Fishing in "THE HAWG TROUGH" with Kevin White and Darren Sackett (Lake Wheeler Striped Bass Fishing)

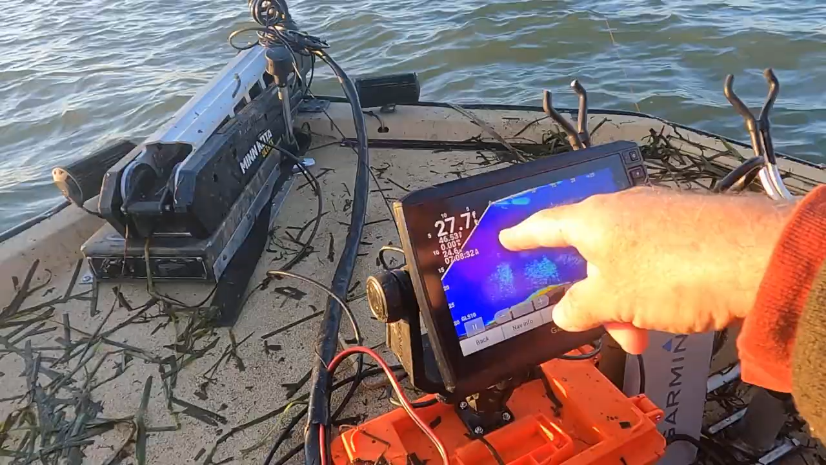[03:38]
We're in 27 foot of water. What the water temperature here? Is it on 46 degrees. 46 degrees.